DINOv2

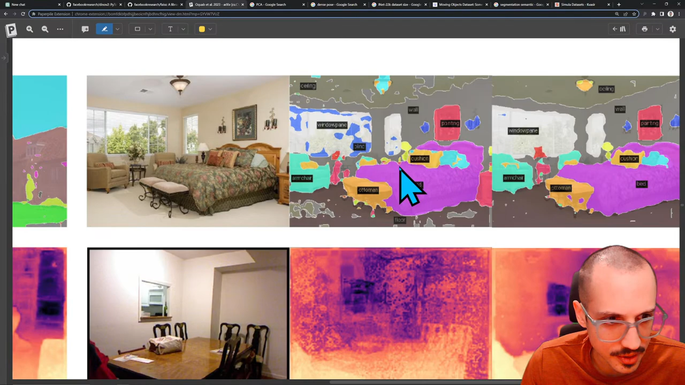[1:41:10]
The DINOv2 seems better. This is the depth estimation, so again, things that are purple are far away from the camera, and then things that are kind of this like light yellow orange color are supposed to be closer to the camera.
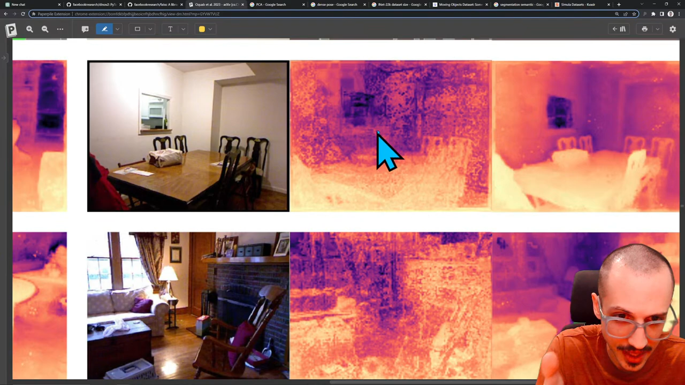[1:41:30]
has this kind of like noise, the snow as it's sometimes called. The DINOv2, much, much cleaner, much more smooth here.
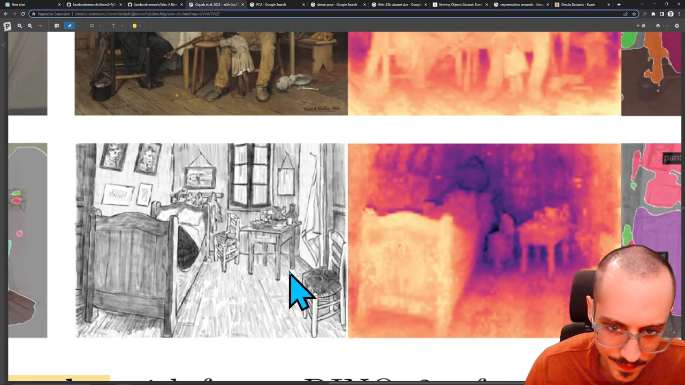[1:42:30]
out of distribution for a data set where everything you trained it on was real pictures of rooms. And what they're showing you here is like, look at how their model,
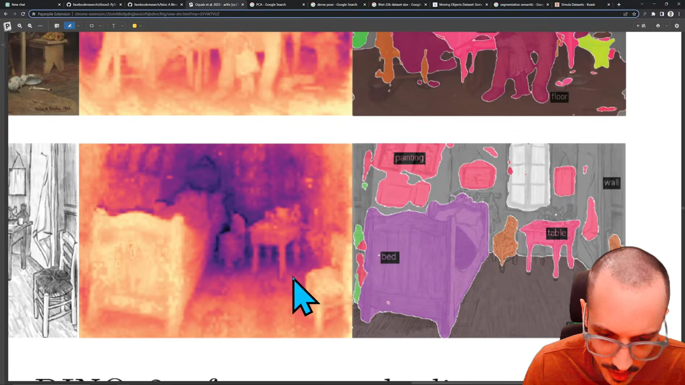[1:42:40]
the model that they trained with the DINOv2 frozen feature encoder, is actually still able to do monocular depth estimation and semantic segmentation on this out of distribution example relatively well.
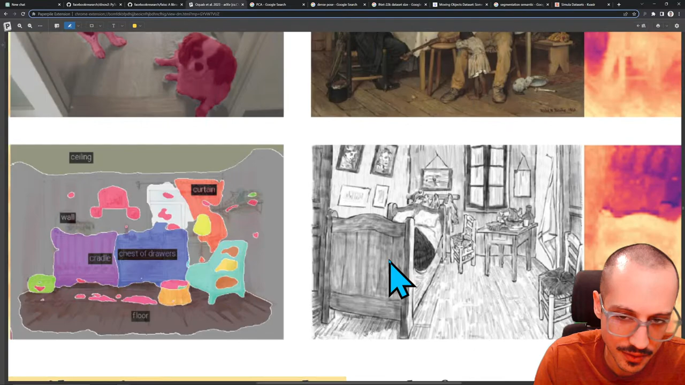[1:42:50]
And here we have the same kind of thing. It's like a painting, right? This is like oil painting, completely different kind of textures and patterns here than an image, but you can still get a pretty good depth image.
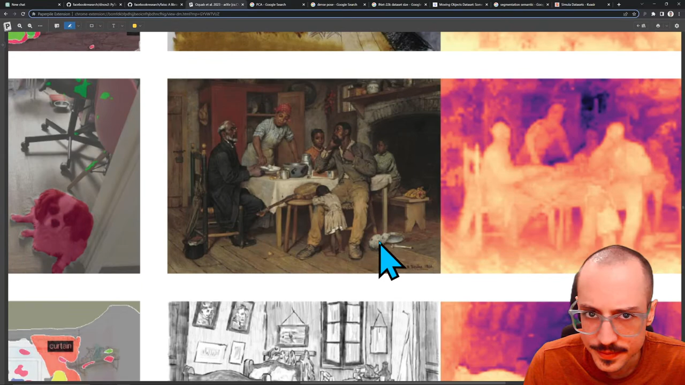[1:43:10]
And this is a little bit more, not as good, but still pretty good. And this is a very complicated image too. You have like people laying on top of other people and still gets it.